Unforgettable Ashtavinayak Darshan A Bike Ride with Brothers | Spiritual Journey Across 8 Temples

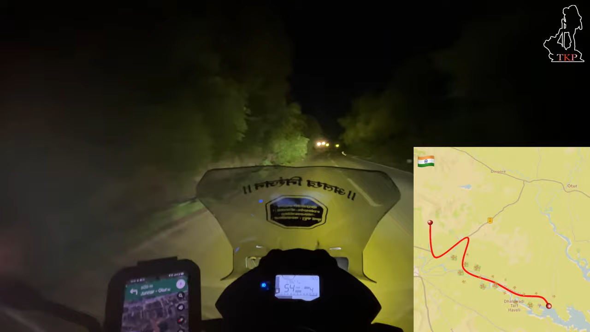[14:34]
वाजलेत 19:20. कॉफी घेतली आणि निघालो आता ओझरसाठी. ओझरला आज वस्ती करायचं आहे. आजची आरती भेटावी यासाठी आता प्रयत्न चाललेत. इतना काहीतरी 7 किलोमीटरचा अंतर आहे.
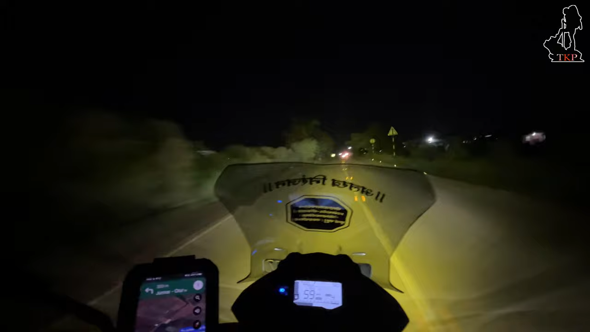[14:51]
मॅप पण 19 मिनटं दाखवत आहे. जाऊया तिकडंच आणि दर्शन घेऊया. आणि आज वस्ती इकडेच करायची ओझरला. उद्या सकाळी मॉर्निंगला उठून लवकरच उठून सिद्धटेकला जायचं. चला भेटूयात ओझरला.
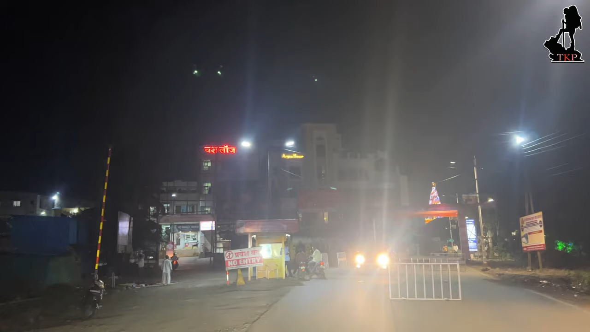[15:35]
कार बाईक सगळ्याला लावायला उत्तम शेड वगैरे क्लास म्हणजे सगळं.